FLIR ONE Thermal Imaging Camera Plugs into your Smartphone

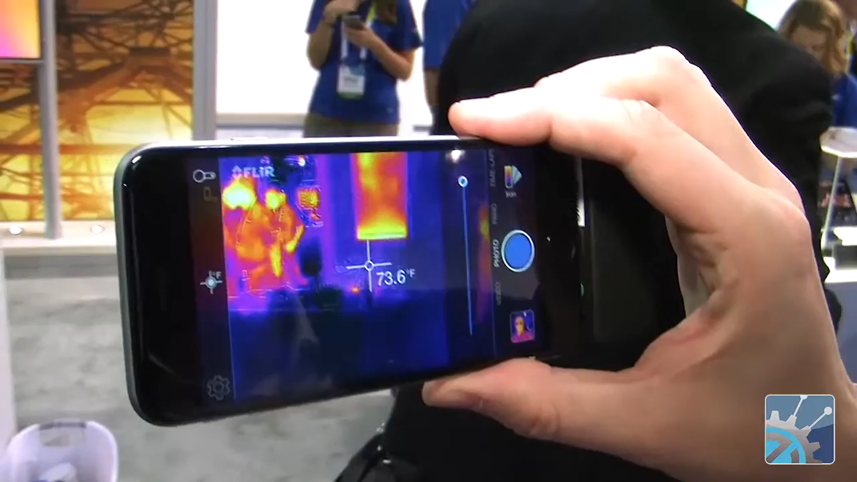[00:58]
On screen: spot 73.6°F
So we're looking at the FLIR 1 here attached to the iPhone 6 with a lightning connector.
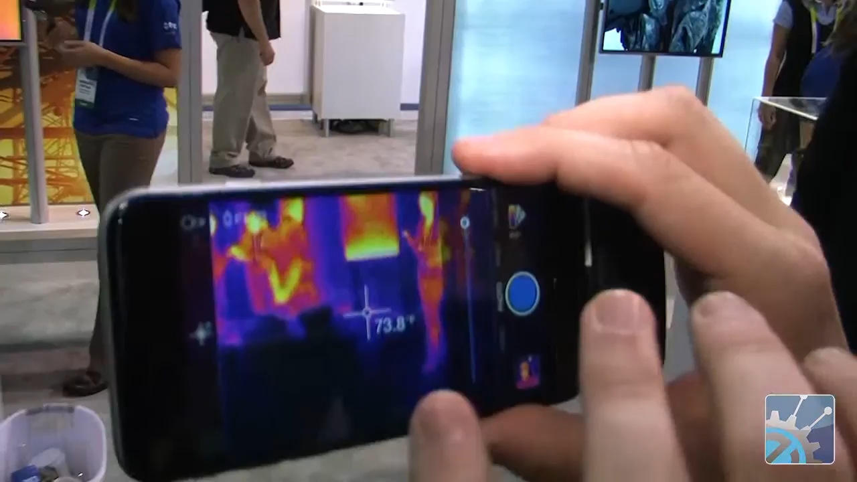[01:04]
This is the new FLIR 1 device. FLIR 1 for iOS, works with any iOS device that has a lightning connector.
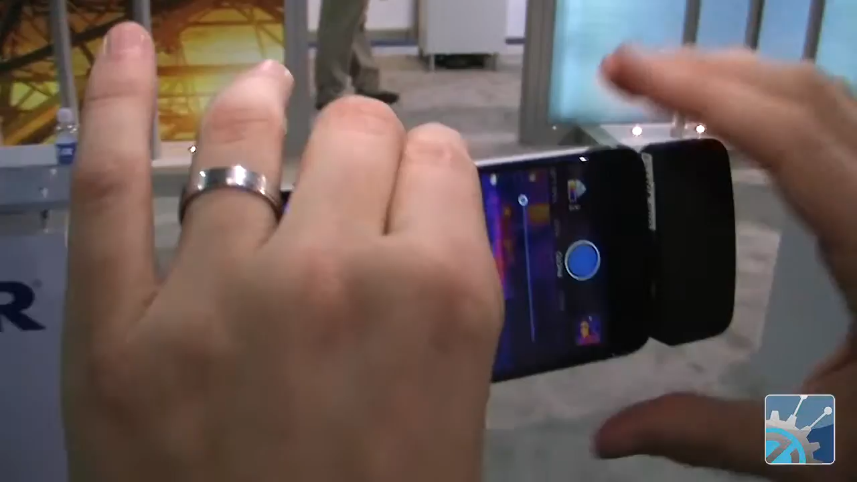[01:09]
You can see the app is very similar to the original FLIR 1 app.
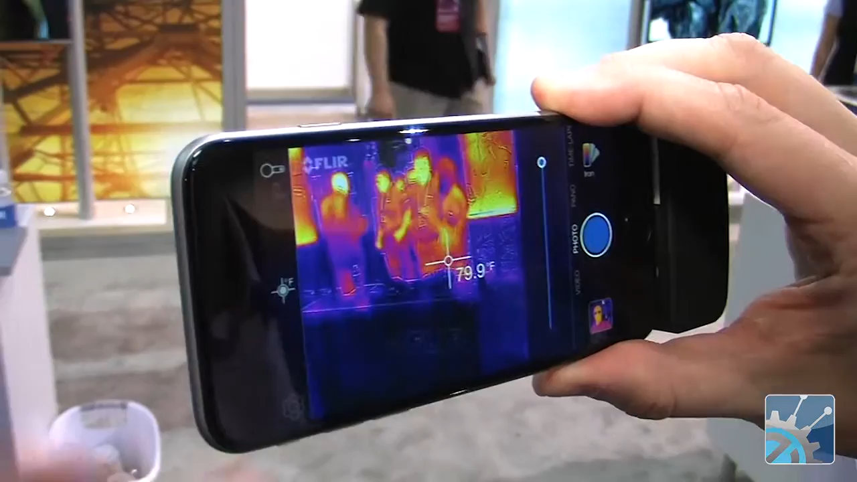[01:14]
On screen: spot 79.9°F
A couple of modifications that will be launched on the new app though.
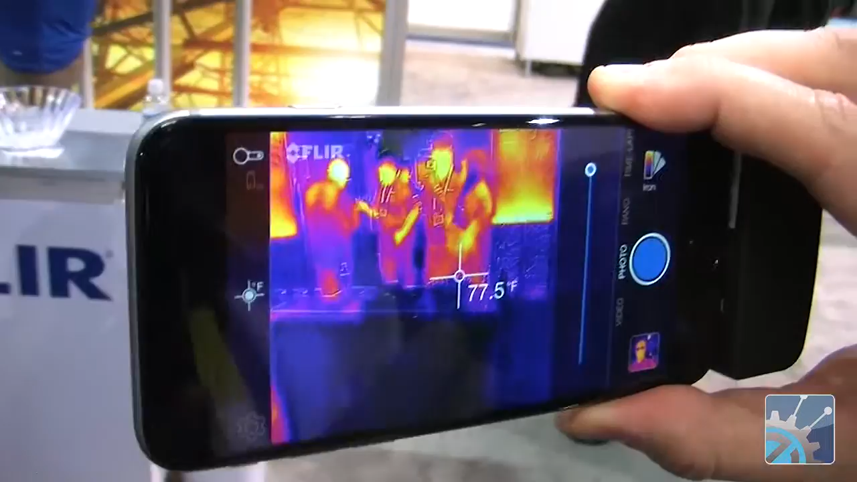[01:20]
On screen: spot 77.5°F
We've actually combined many of the features that we had in separate apps.
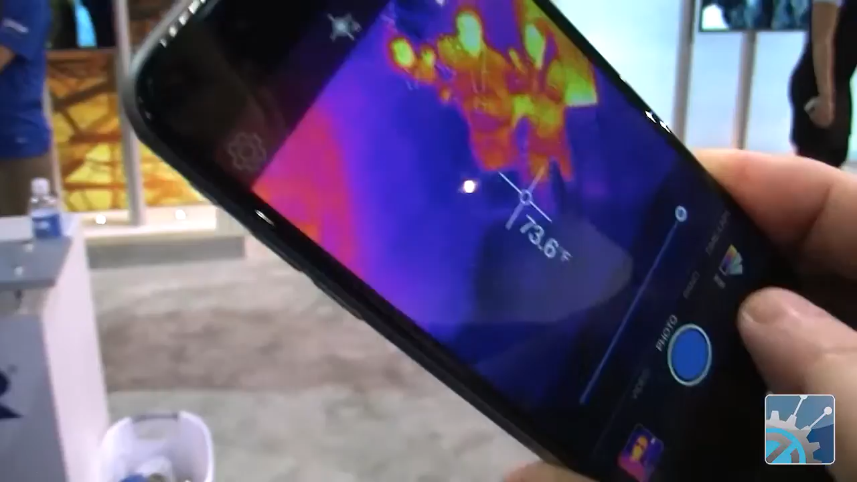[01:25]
On screen: spot 73.6°F
Panorama, time lapse, some of those features that were stand-alone apps
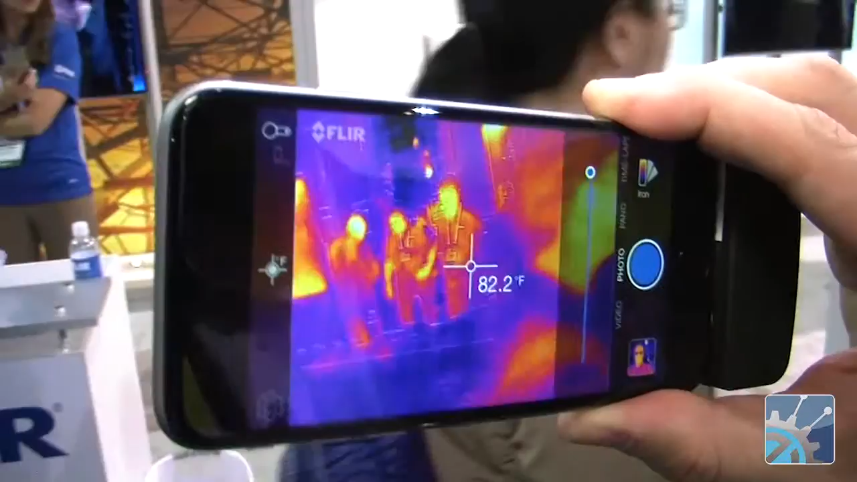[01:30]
On screen: spot 82.2°F
previously have now been combined into one single app.
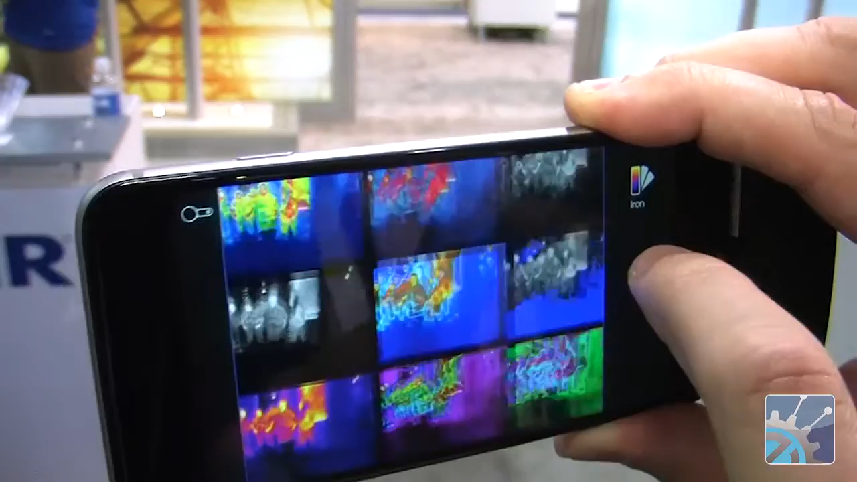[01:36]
The palettes of colors also, the lookup for that is different from the previous app.
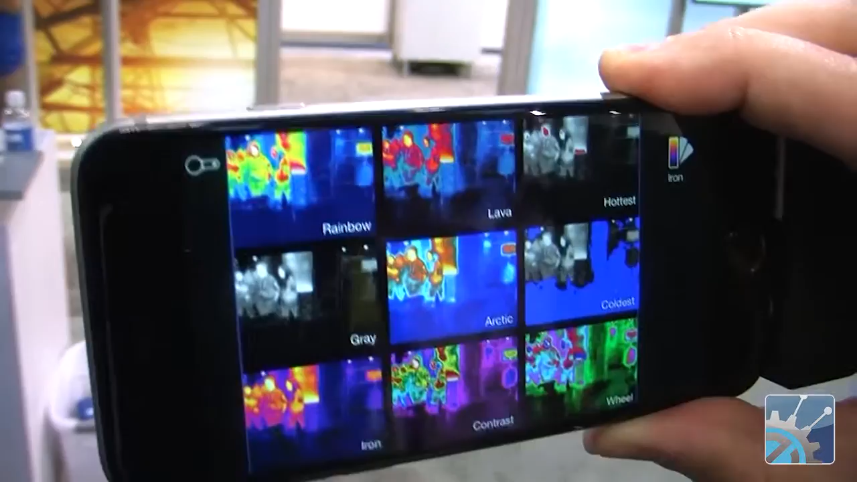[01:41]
You can see you can choose very simply different
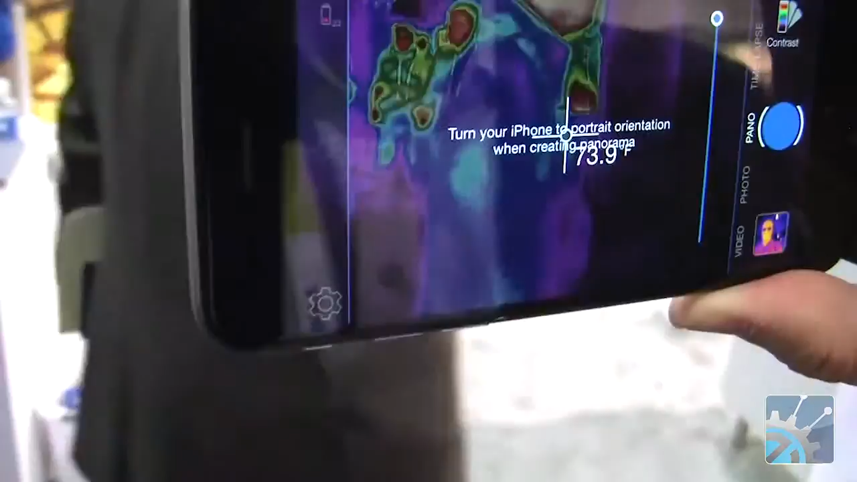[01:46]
On screen: spot 73.9°F
images and you can see the spot meter here.
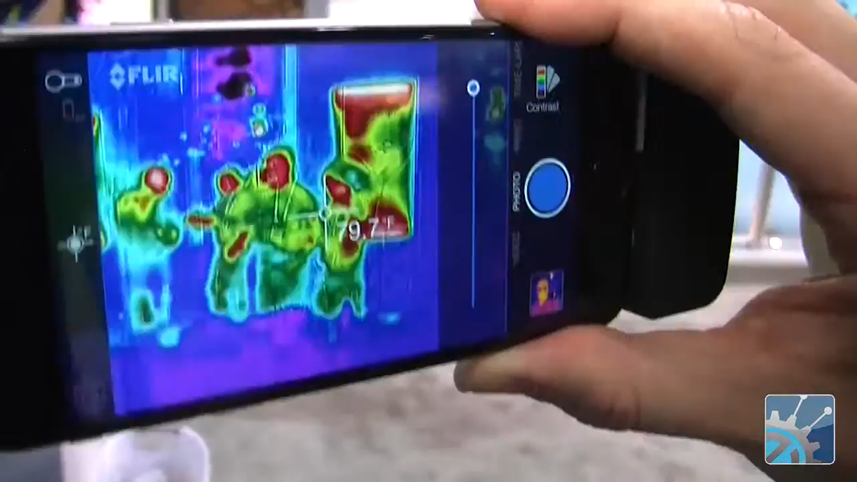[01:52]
I'll go back to photo mode, giving you a different thermal contrast than what you had in some of the other images.
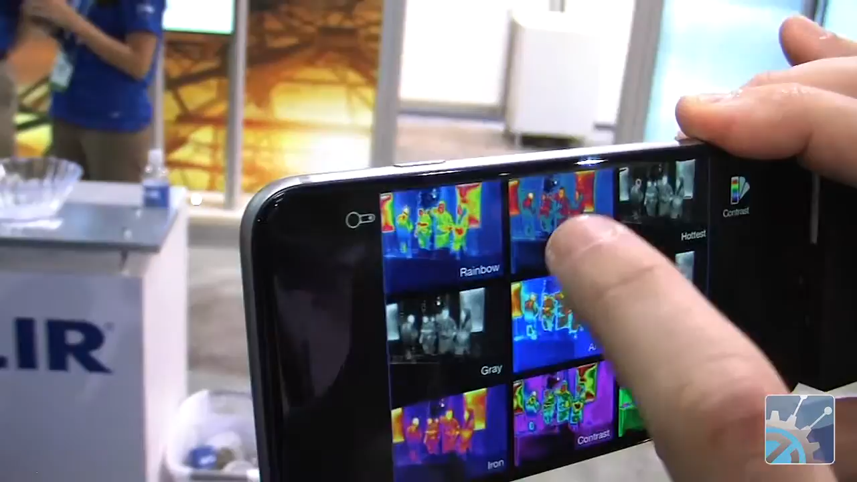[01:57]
So you can see that this is,
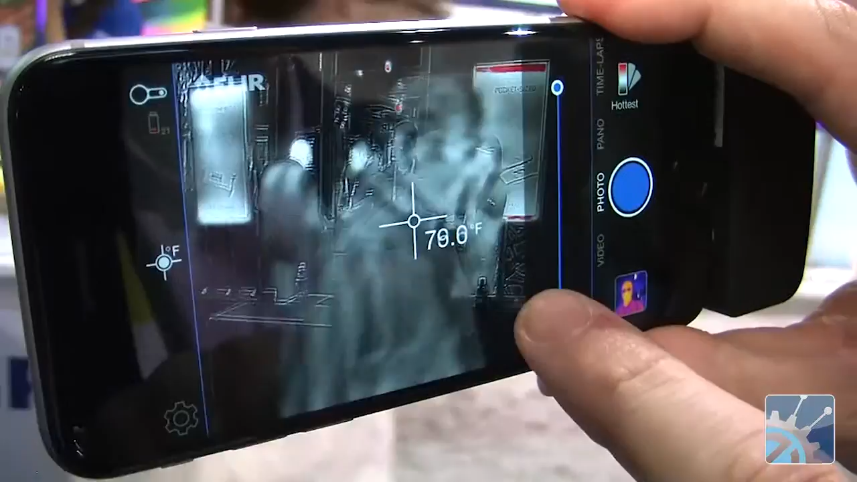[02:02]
the temperature read there is actually what I'm pointing at, right? So it's 77 degrees. The FLIR 1 also has its own battery, so it's not sucking power from the phone.